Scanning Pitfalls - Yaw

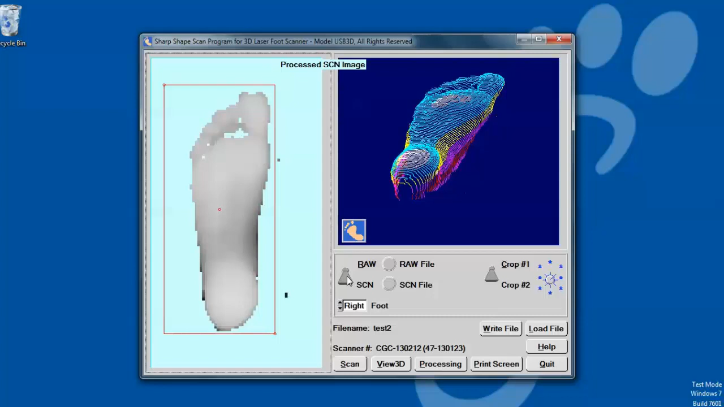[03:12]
Please note that a small mathematical calculation error will occur during processing, so we do not recommend large angle rotation and we do not recommend rotating the foot for multiple times.